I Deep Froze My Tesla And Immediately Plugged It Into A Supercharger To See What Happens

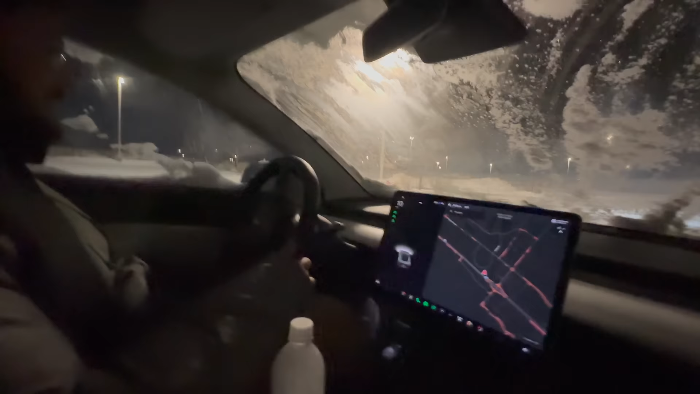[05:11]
I'm full off. No, not even a hint of regen. So the battery pack doesn't want any energy whatsoever. So let's go plug this thing in this frozen brick of a model three. This poor car. Like it's literally iced in here. We've had this car in 130 degree weather in Death Valley and minus pretty much 20 degree weather tonight.